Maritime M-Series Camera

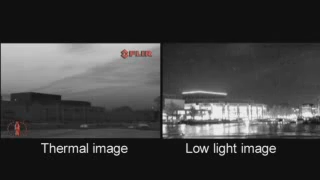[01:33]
The M-Series is available in two versions.
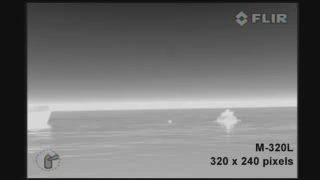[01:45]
The M-320L is equipped with an uncooled vanadium oxide microbillometer detector.
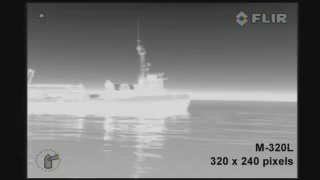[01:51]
It produces crisp images of 320 by 240 pixels. The M-626L produces
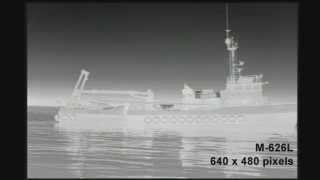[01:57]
thermal images of 640 by 480 pixels. This is no less than four times the image quality of the M-320L.
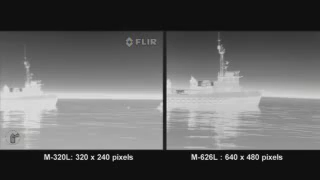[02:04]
Equipped with a 640 by 480 pixel detector,
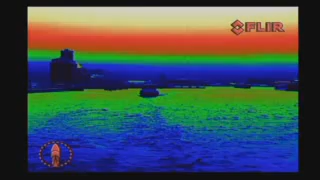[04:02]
Pressing the control knob cycles through a two times and four times digital zoom.
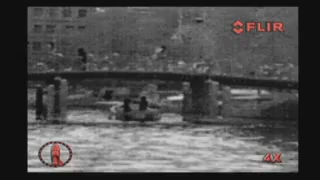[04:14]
Thanks to small icons conveniently placed at the bottom of the thermal image,
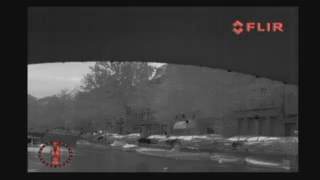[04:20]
the captain can see immediately in which direction the M-Series is looking, whether it's in the home position or not.
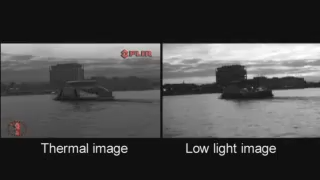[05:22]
The combination of a thermal imaging camera and a
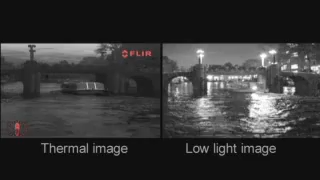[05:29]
low light camera packaged in a small ultra-compact gimbal together with the extremely high image quality make the M-Series a unique maritime product at an extremely affordable price.